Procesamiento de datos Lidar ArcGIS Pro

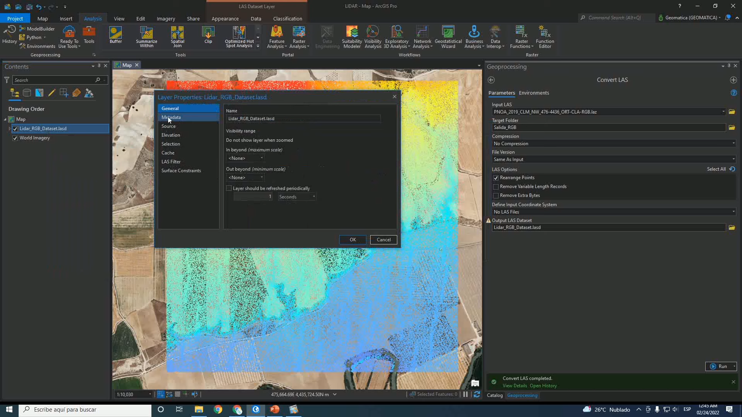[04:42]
tengo en metadatos, en source, entonces, acá tengo referencia espacial, vamos a ampliarlo esto, y acá tengo la proyección, ya, esta es la proyección que está utilizando, y acá tengo el código, este código voy a copiar,
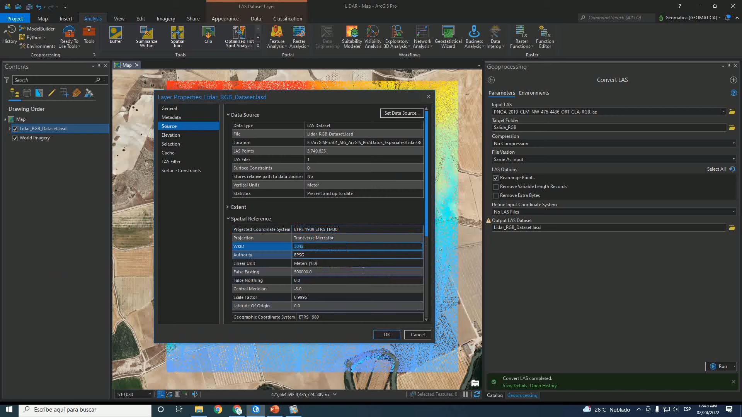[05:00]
entonces a mi proyecto, vamos acá al proyecto, voy a cambiar la proyección, entonces me voy en sistema de coordenadas, y acá lo pego, esta proyección,
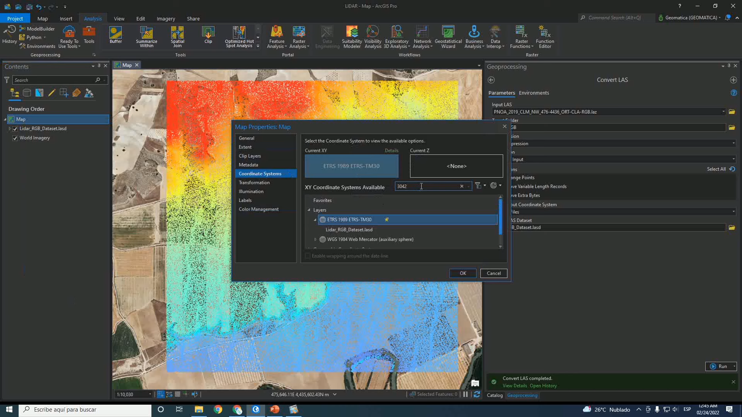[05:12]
ya, enter, y acá lo tenemos, esta es la proyección que vamos a utilizar, ¿ok? y ya está proyectado mi proyecto, con el archivo que estamos utilizando, ahora, cuando realizamos este proceso, ¿qué es lo que ha pasado?
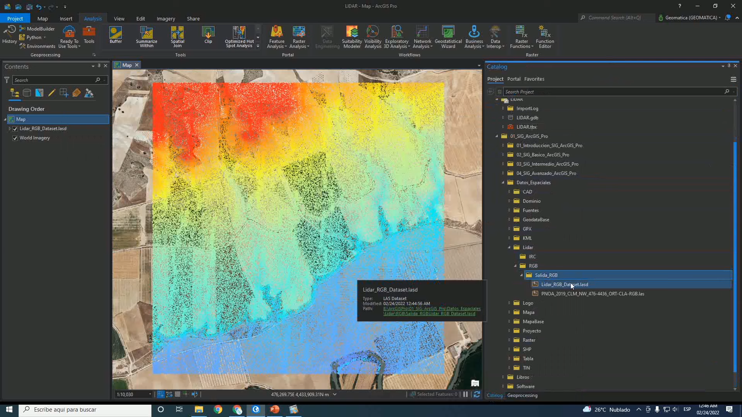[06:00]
ya, esta información se ha creado, y si verificamos en el catálogo, acá la tenemos, la carpeta de salida, y acá sí podemos leer, esta información, si yo me voy en propiedades, vamos a ir en propiedades de este archivo,
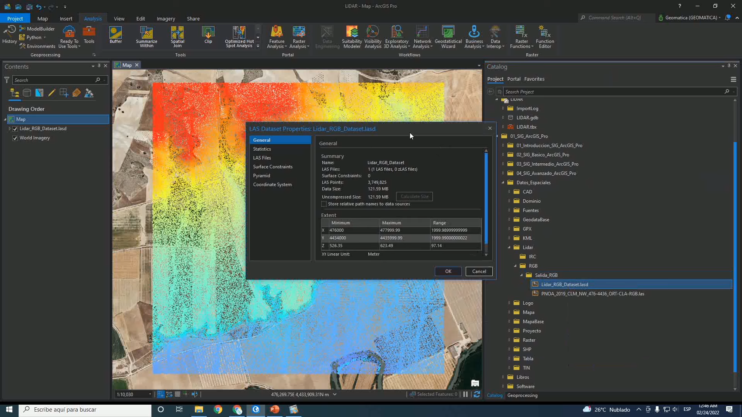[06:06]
y vamos a interpretar esta información, en general, me sale un resumen, por ejemplo, el nombre, del lidar RGB dataset, el archivo, entonces, es un solo archivo, ya, entonces, punto last, ¿cuántos puntos tiene? 3.749.825, nube de puntos, ¿no? ¿cuánto pesa esta información?
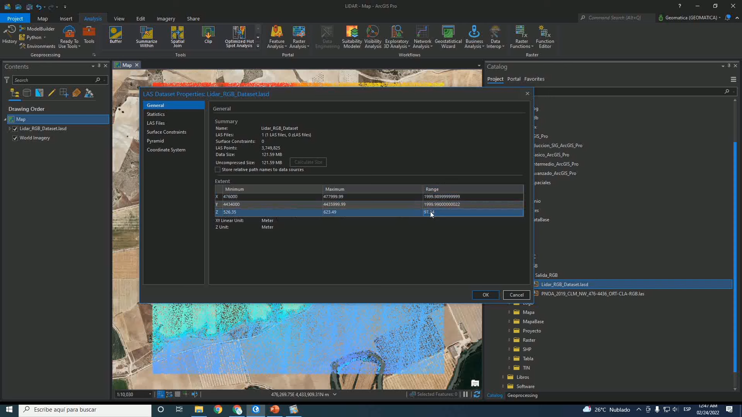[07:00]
623, y el rango, que vendría a ser la resta de estos dos, es 97 metros, ¿no? Tenemos también la parte estadística, de cada uno de los puntos, ¿no? Y acá tenemos la clasificación, el número 2 que habíamos indicado,
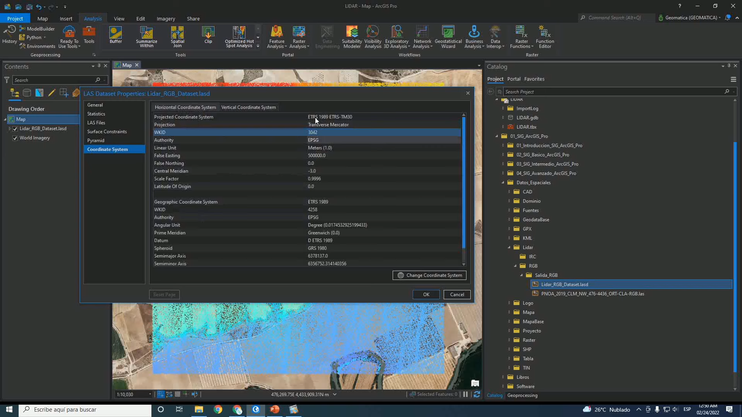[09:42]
La proyección que estamos utilizando, la parte horizontal y la parte vertical, acá solamente se está representando la parte horizontal, ¿no? Acá tenemos el código de la proyección, ¿ya? Entonces, ok, y de esta forma ya estamos visualizando, esta, el número de puntos está en 3D, ¿no? En 3D dimensiones, ¿no? Si nosotros nos vamos a visualizar, por ejemplo, vamos a ir en insertar, y acá tenemos nuevo mapa, hacemos un clic en esta flechita hacia abajo, y acá tenemos para ver, el nuevo local escena, esto es para ver modelamiento en 3D,
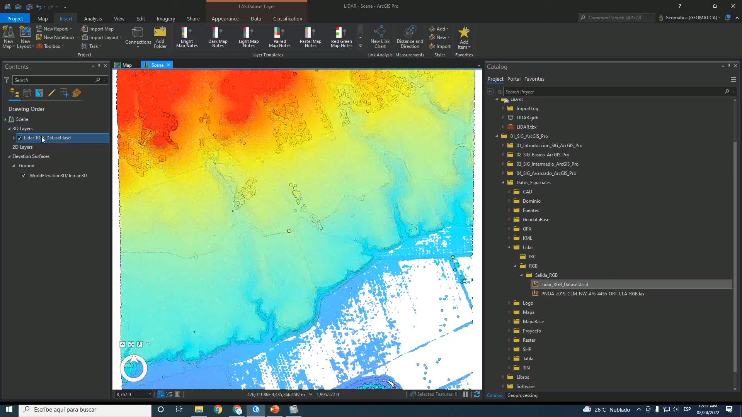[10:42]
Entonces, cuando nosotros seleccionamos, y ahora sí puedo desplazarlo, ¿no? Con el mouse también podemos moverlo en 3D, esto ya lo tenemos en 3D, en 3D, en 3D,
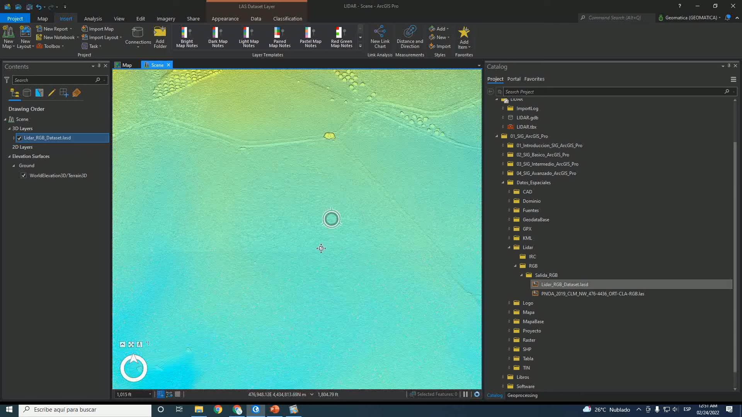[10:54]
ahora, si queremos visualizar, por ejemplo,
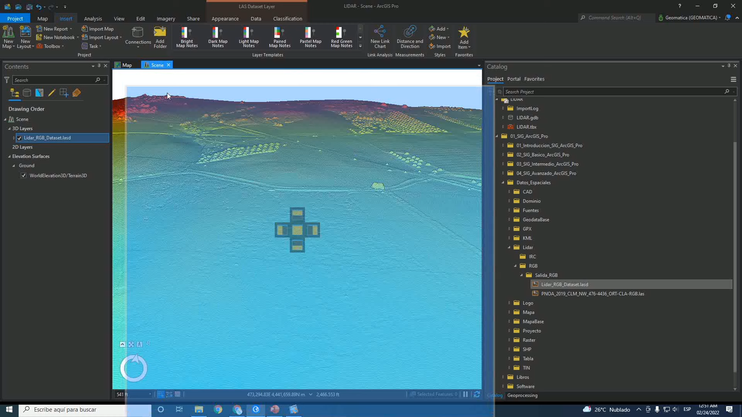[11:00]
esto puedo moverlo, y lo voy a poner en este lado, entonces puedo visualizar, los dos tipos de archivos, ¿no? Uno que está acá, y otro que está en esta parte, en 3D, ¿no? Y también, voy a conectar, para que sea la misma zona de ubicación, que estoy visualizando, acá también, entonces voy a hacer una conexión, de esta información, entonces vamos en visualización, y acá tenemos, link de visualización,
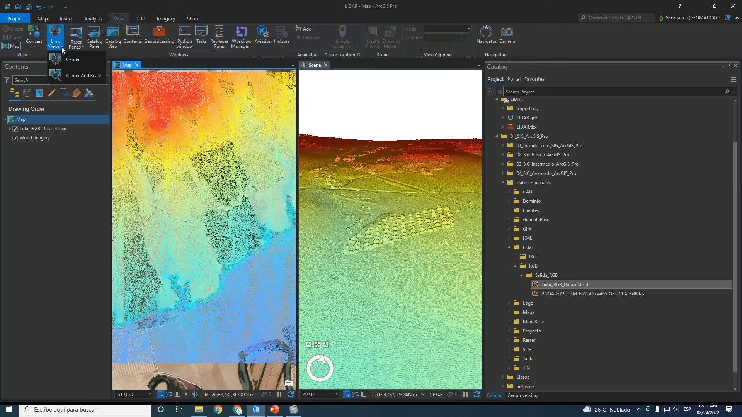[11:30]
entonces voy a poner, que me centre, y la escala, ¿no? Seleccionamos, y ahora sí, entonces me acerco a la información, y acá también se va a desplazar, este archivo, ¿no?
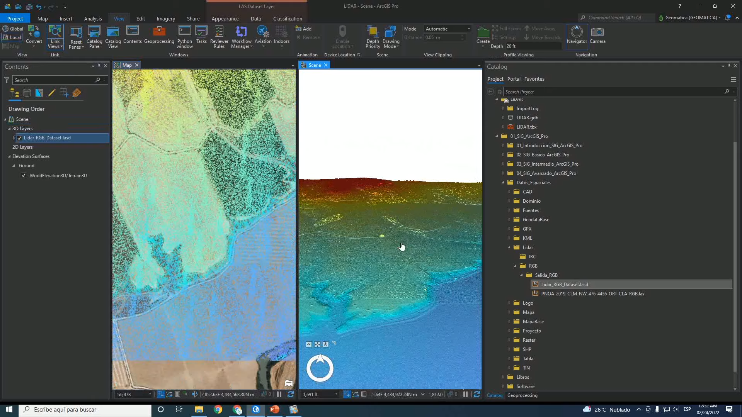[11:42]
Vamos a verlo de esta forma, si yo estoy visualizando acá, yo me desplazo, acá también se va a desplazar, según la escala que estamos utilizando, yo me acerco acá, entonces se va a acercar, a esta información, ¿ve?
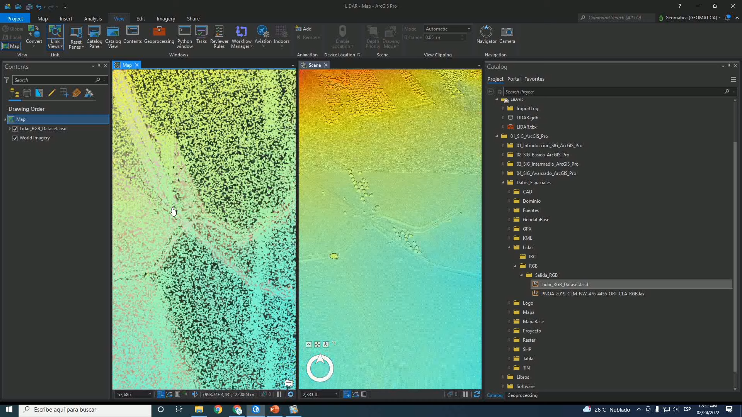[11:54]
Ya, esta es la cobertura, que estamos visualizando acá, ¿no?
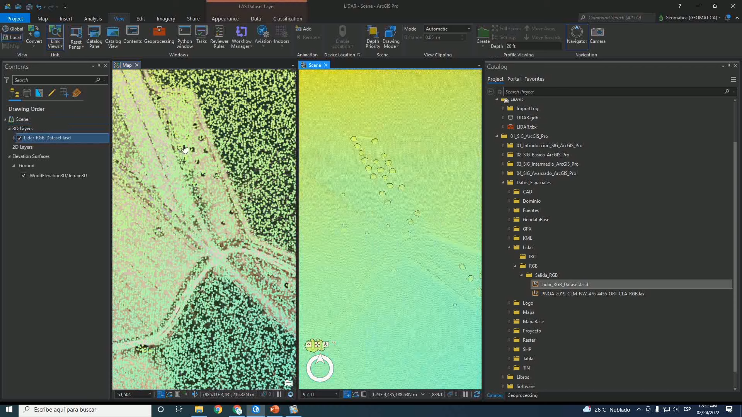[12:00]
Acá tenemos, algunos objetos, de árboles, ¿no?